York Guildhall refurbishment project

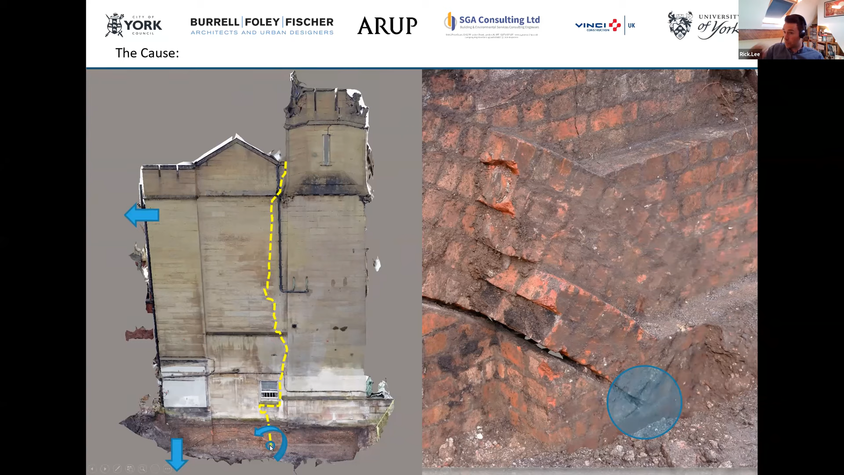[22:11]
And the any movement vertically at that location with a rotation around the springing point of the arch will create quite a significant crack just due to geometry.
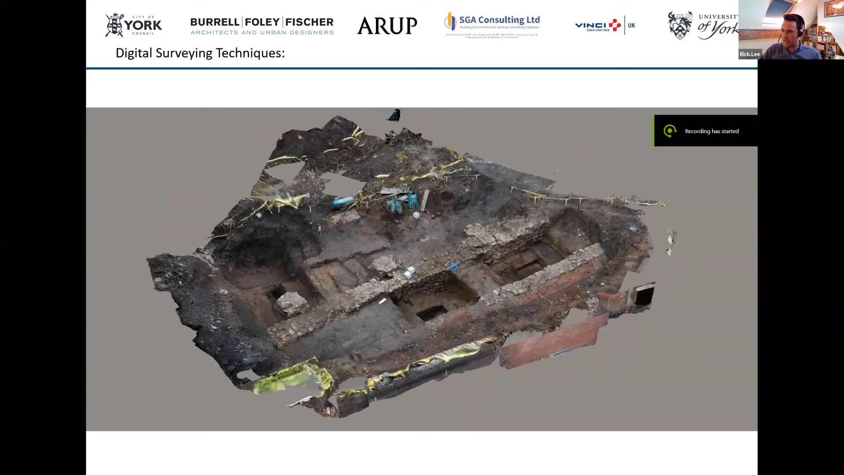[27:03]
So this is the archaeological find underneath the North Annex.